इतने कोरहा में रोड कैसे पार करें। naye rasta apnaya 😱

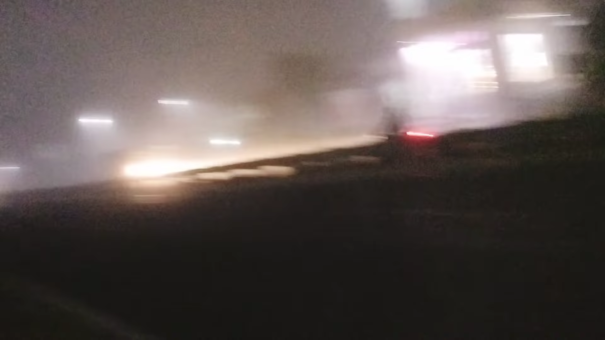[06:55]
यह कितना को रहा है रोड पर कुछ दिखनी रहा लाइट राइट है लाइट है दीखनी है आपको काई नहीं आया